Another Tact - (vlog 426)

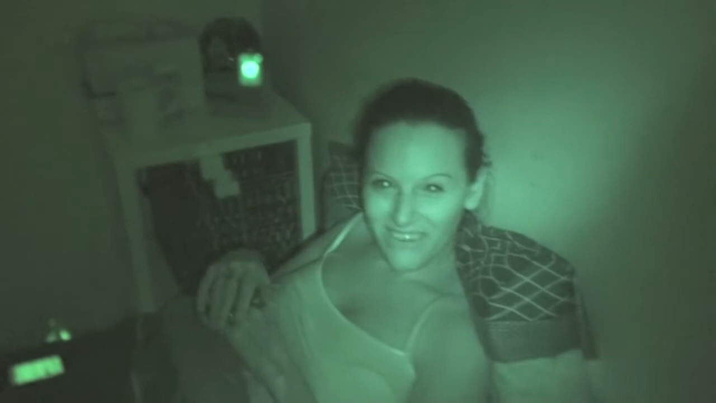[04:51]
Yes, that's right. Look at you. We went shopping to buy some little baby things for my great nephew. Hmm? Because he is going to be born in January. So, we had to go and buy some cute little baby ampute for him. You look like a vampire bubba. Do I? Yeah, that's a little bit better. Why? Because I had the infrared on. Hmm. That's okay.